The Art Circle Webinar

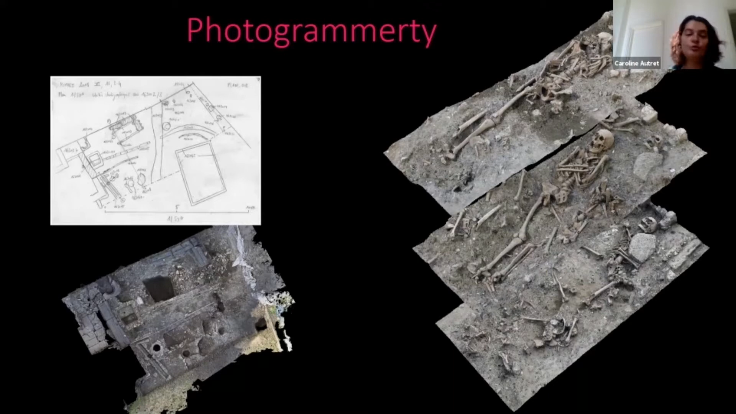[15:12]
So once you have these multiple pictures, we use of course a software with algorithm which will correlate and merge all these images together to provide infinite this view in volume. So this 3D view. So we can also use this
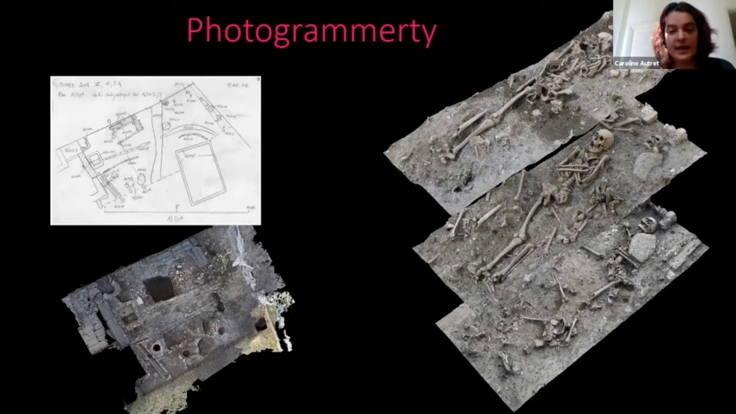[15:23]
technique of multiple pictures to get 3D images underwater. And it is then called photomosaic.
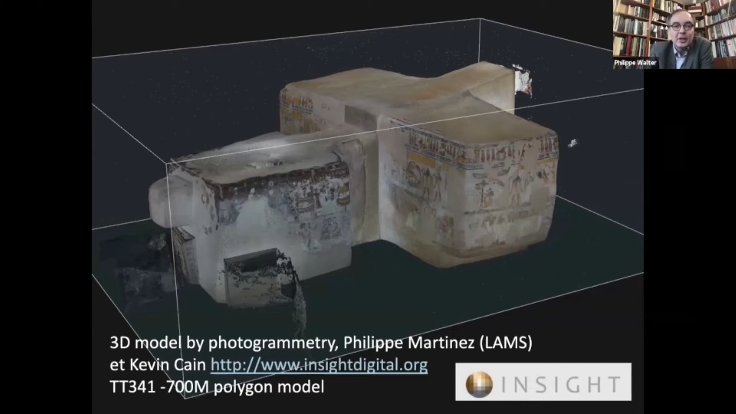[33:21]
This is a 3D model of one of those we have analyzed because we are also trying to record at a very high resolution 3D model of these tombs. So it is like if you are in the rock of the mountain and you can see the different parts of this tomb. And we are working usually three in the same place because you can see it is very small monuments.